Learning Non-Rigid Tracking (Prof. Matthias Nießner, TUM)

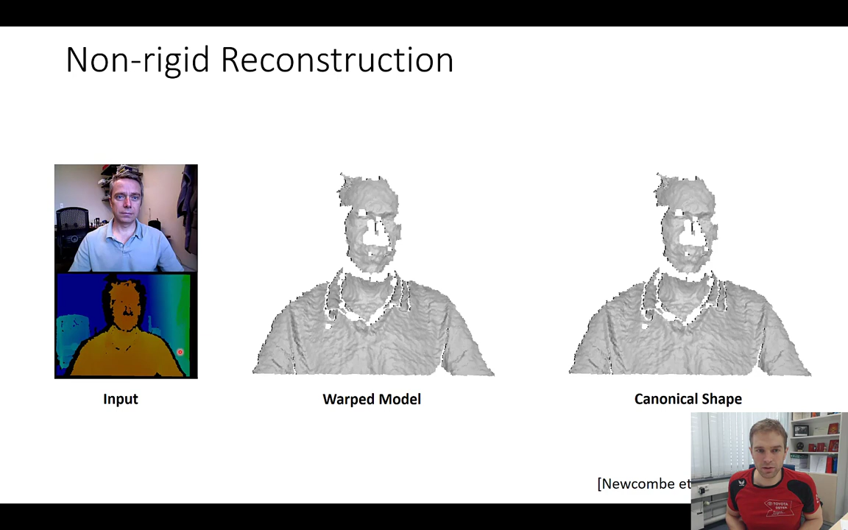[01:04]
And the idea is that in these methods, you essentially over time, you're accumulating this data and you jointly doing non-rigid tracking while accumulating everything into a warp model. And as a result, if you're running these methods, you get something like this. So you have a sequence here, right? And now you're recording the sequence here. This is now the warp model of this reconstruction in the current frame. And as a canonical reconstruction, you get something like this. So this was 2015. This work has actually inspired a lot of follow-up work. But at the same time, it is still a very difficult problem statement.
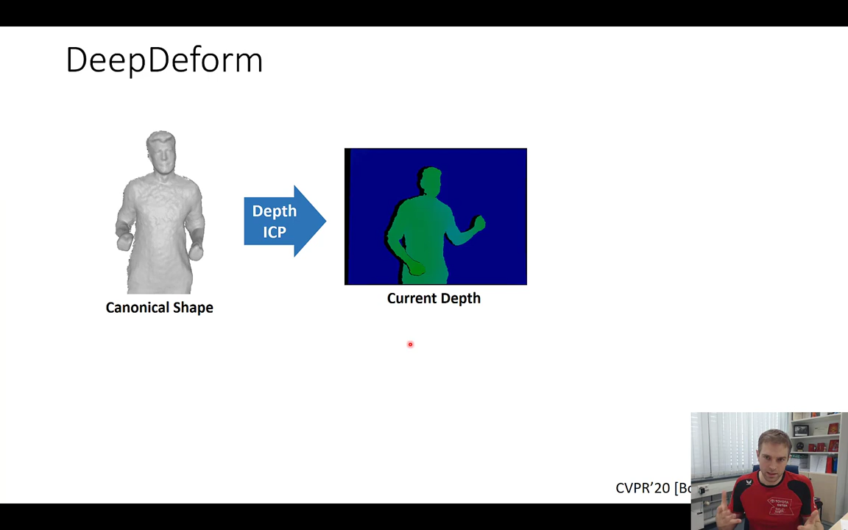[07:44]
This is essentially what dynamic fusion has been doing before. But since this only converges when you're relatively close and when you have not so much motion, this doesn't work so well in many cases, and we'll show this in a second. But now we're adding our learned correspondences, and what we're doing in practice, you see here this animation, right?
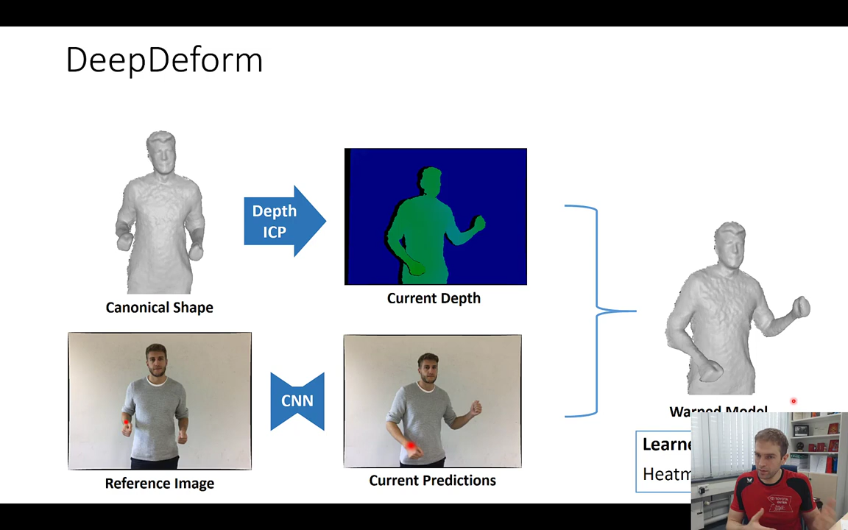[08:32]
and now we're combining this in this non-rigid reconstruction framework, and then we're getting our respective ordered model. And at the end of the day, we can do similar things for previous methods has been doing for non-rigid reconstruction, except now we have these learned correspondences here, right? So in practice, it looks like that.
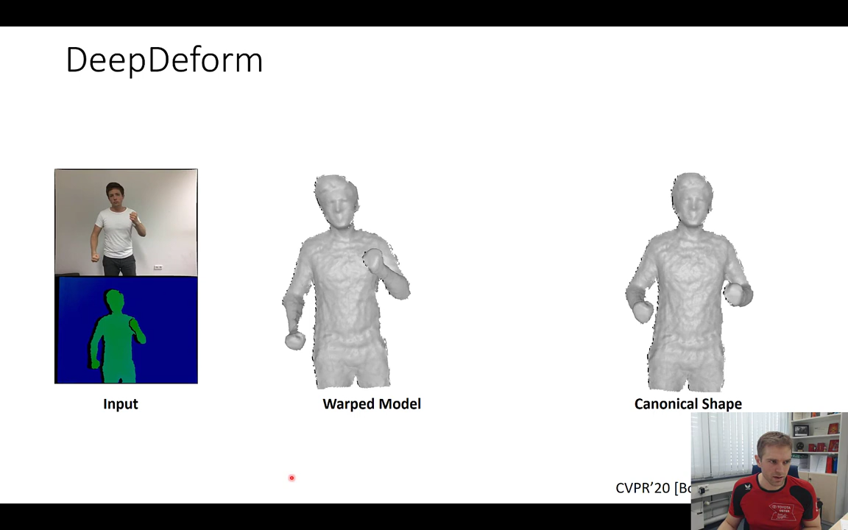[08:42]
Here we have an input RGBD sequence, right? We have here our warp model with respect to the current frame. And here's our canonical pose, meaning that, for instance, when he's turning around here,
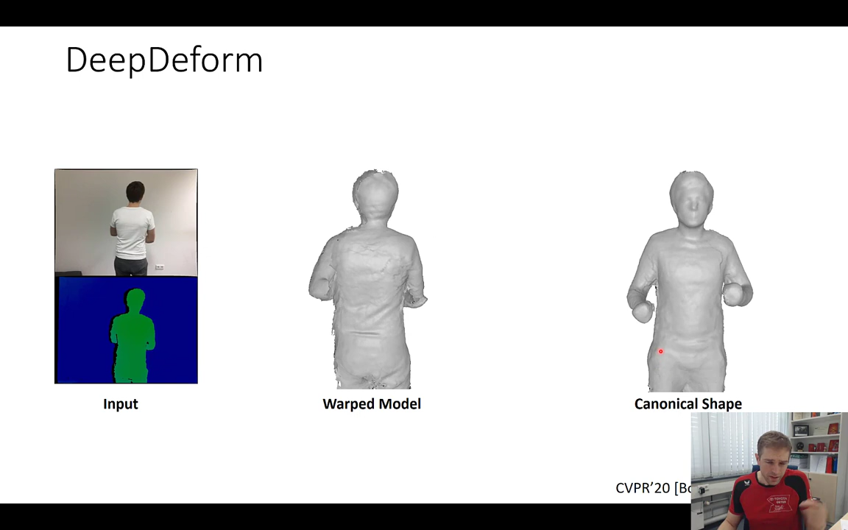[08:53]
we would also get geometry on the back here of the person. If we are combining this with the previous state-of-the-art dynamic fusion, we can see that especially for things like hands,
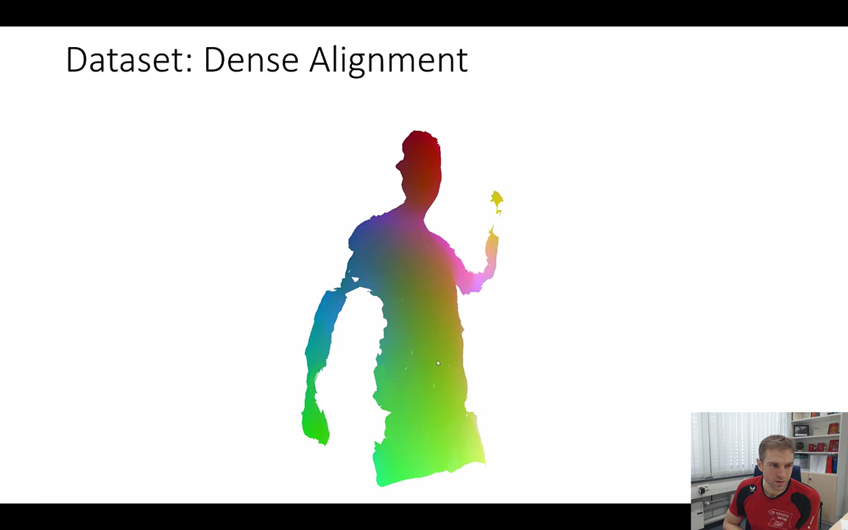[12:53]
So here we then basically we see whether the annotations are correct, because if the final has been if the final model has been correctly aligned, then this worked out.
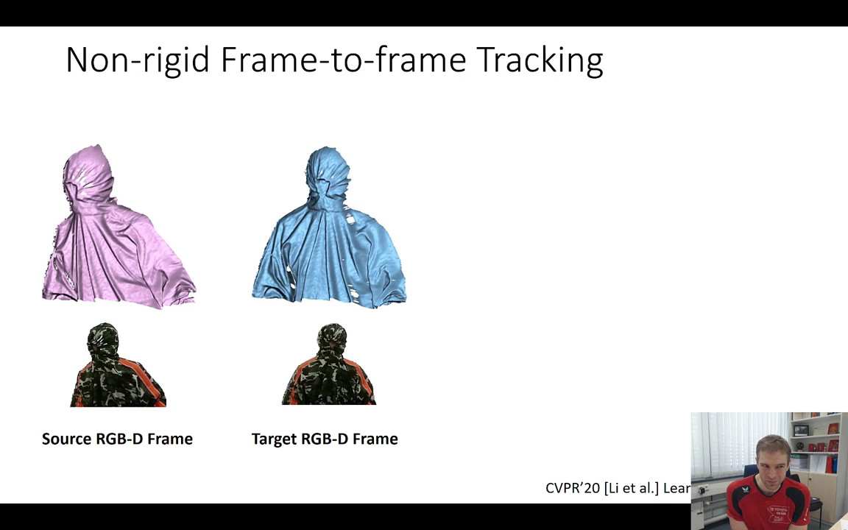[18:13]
So the question is, well, we've learned correspondences now. Can we actually also do something? Can we learn how the optimization process possibly works? And we have a similar setting in this case. We have a source RGBD frame. We have a target RGBD frame. And what we would like to do again is we would like to do the non-rigid alignment between these two, right? So similar setting as before.
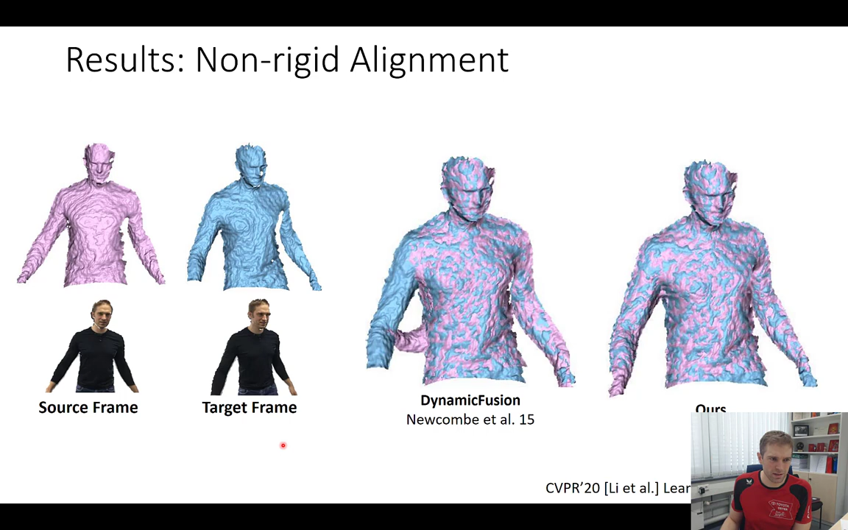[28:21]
So here, for instance, dynamic fusion didn't get the arm right. We got the arm right. We have a few more where we're just faster. Here, dynamic fusion is not fully converged yet.
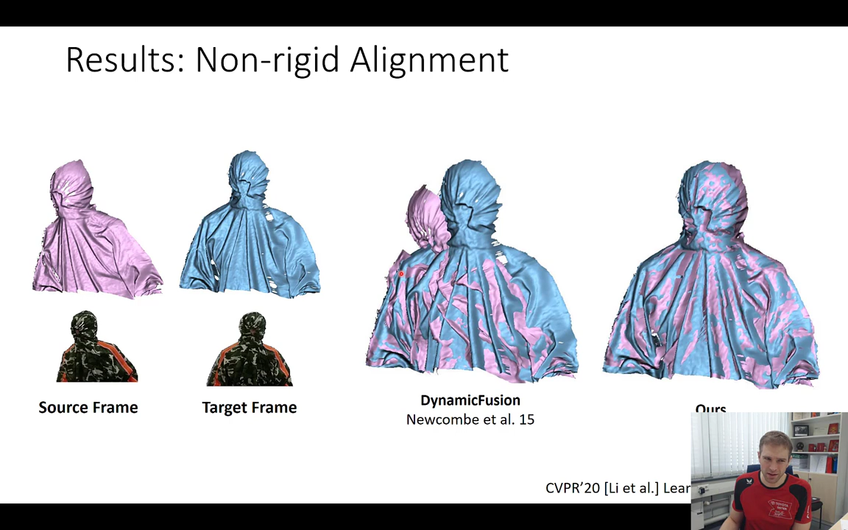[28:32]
I think this would have probably worked if you ran it for longer, but ours actually converges. So if you're summarizing so far,